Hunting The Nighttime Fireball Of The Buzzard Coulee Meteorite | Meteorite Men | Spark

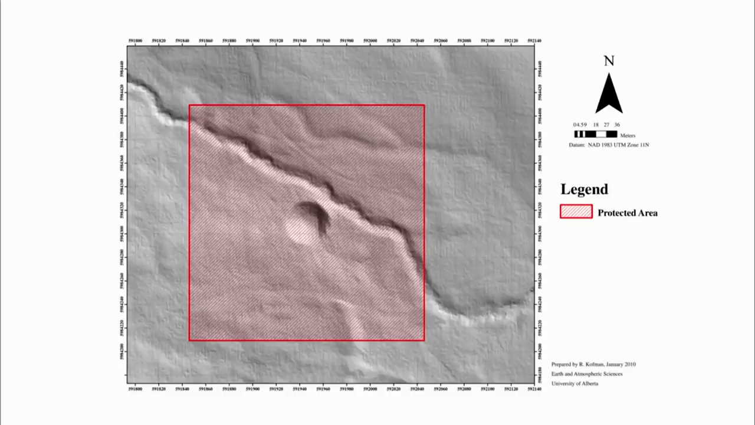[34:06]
But just off the southeast corner is an area where no one has hunted before,
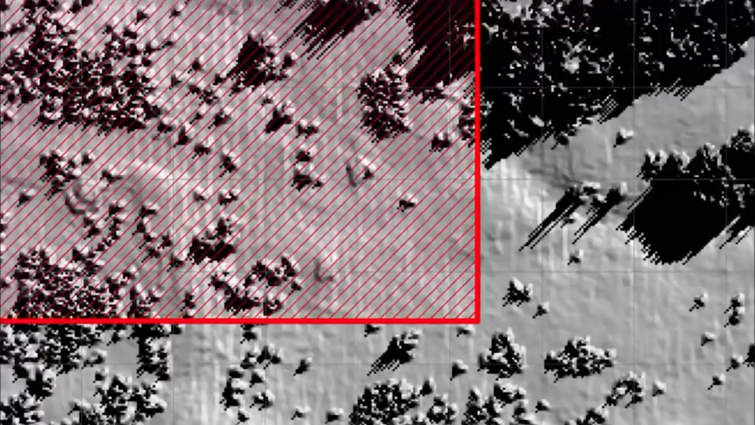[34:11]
and Randy is taking the guys right to it.